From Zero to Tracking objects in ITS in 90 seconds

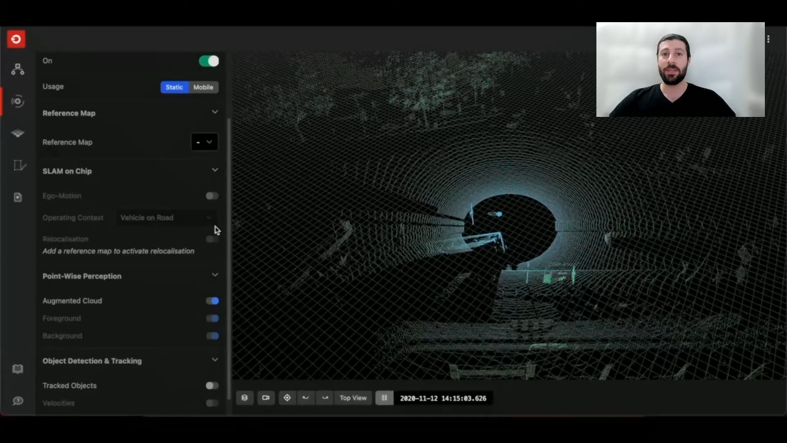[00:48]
For this feature to be especially useful, you want to see how objects interact with zones of interest.
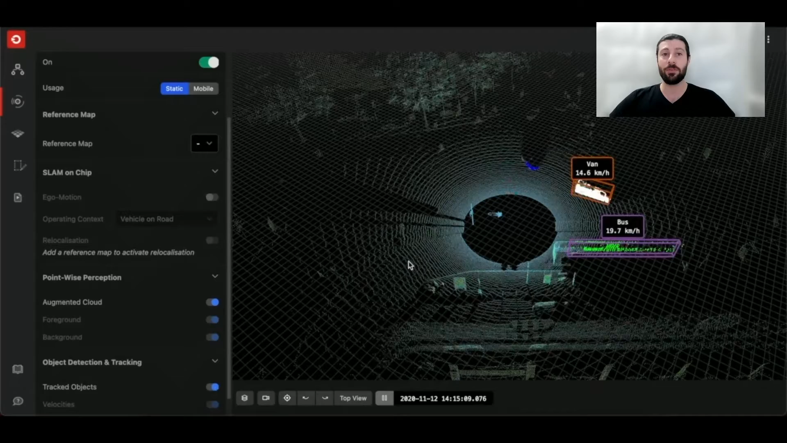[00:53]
The augmented LiDAR box allows you to easily create and modify zones with a very simple drag and drop tool.
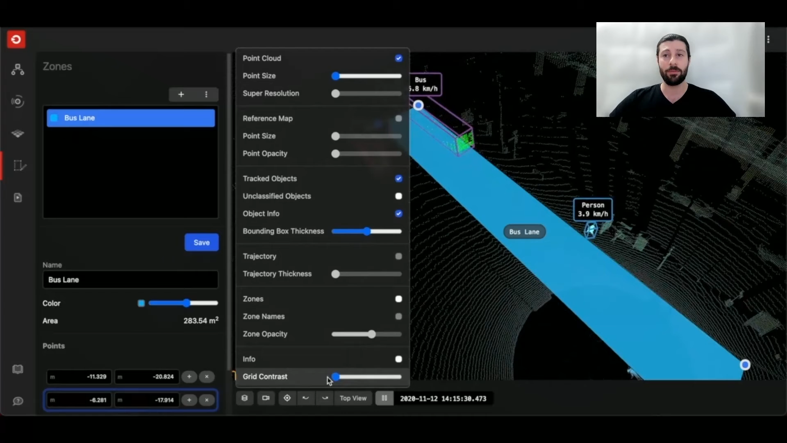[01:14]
For example, hide the point cloud data to see only tracked objects.